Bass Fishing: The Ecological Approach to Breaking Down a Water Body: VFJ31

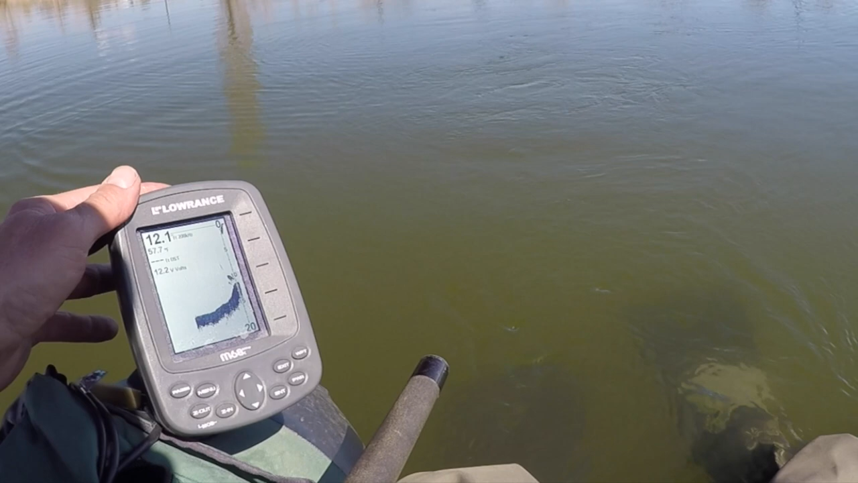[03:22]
I started with structures attached to the shorelines, the easiest to find, and most seasonally appropriate for the fishing, and then away from shore for any interesting offshore structures that might be out there, areas that may become increasingly important as the seasons progress. I don't have mapping software on my older sonar model,
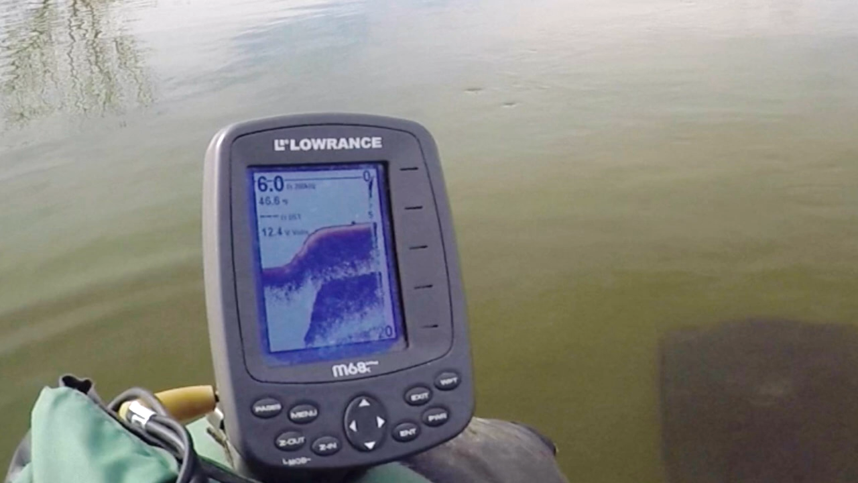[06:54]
The shoreline shelves in this pond slope pretty quickly, from a 4 to 6 foot shelf edge into the 9 to 11 foot deep basin. However, the shelves here are mostly quite narrow, and they rim the entire pond.
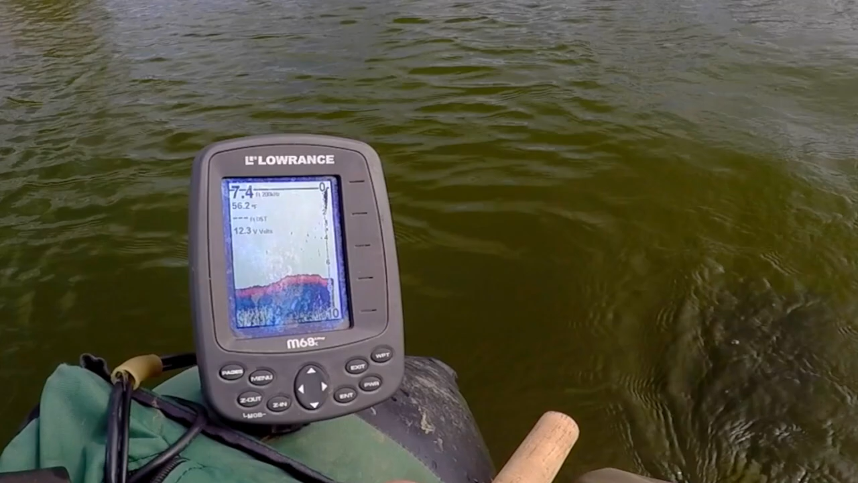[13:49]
On screen: depth 7.4 ft, water 56.2°F
their relative sizes, and their behaviors, scattered like this.
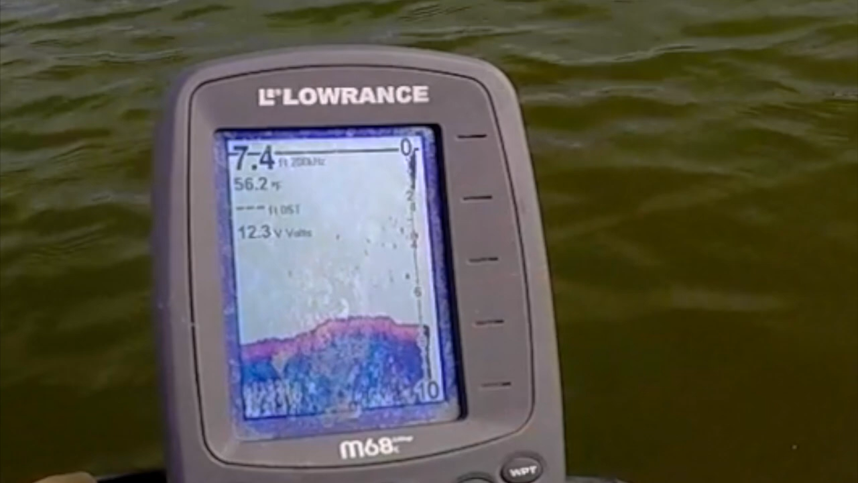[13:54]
On screen: depth 7.4 ft, water 56.2°F
On top of knowing how sonar works.
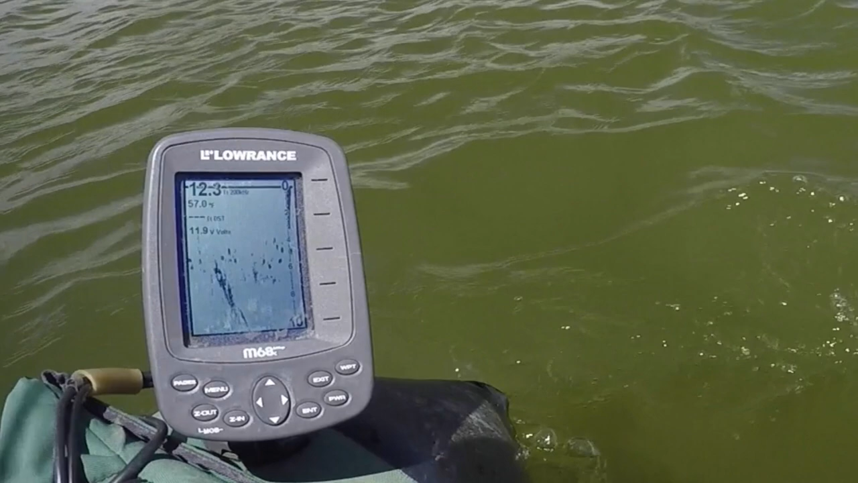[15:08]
They were probably the most abundant fish species out there, or fish out there. Bluegills were present, both sunning, and rising to spring midges,
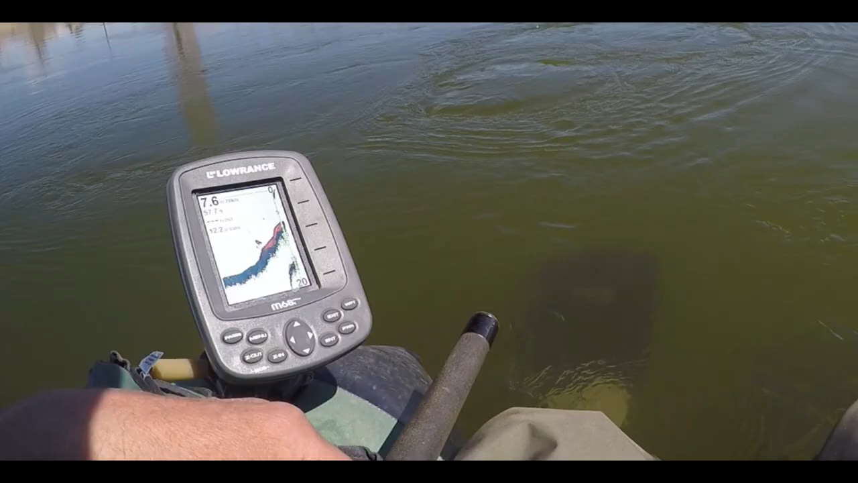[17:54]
nearly all fish appeared on sonar at the 7 to 10 foot depths, all around the pond.